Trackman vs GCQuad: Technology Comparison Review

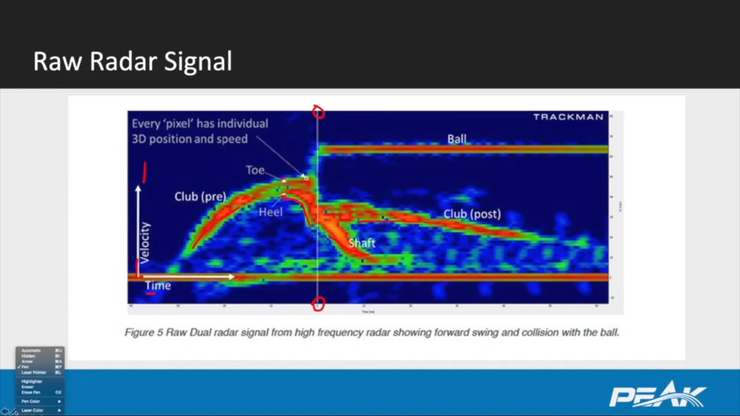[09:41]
And that's when the club calculations are going to be presented for. And of course, we can see down here, post impact, we get some disturbance from the shaft. And you can see the club moving out on exit. So let's get into the most sought after data by the worldwide attendees for peak level one.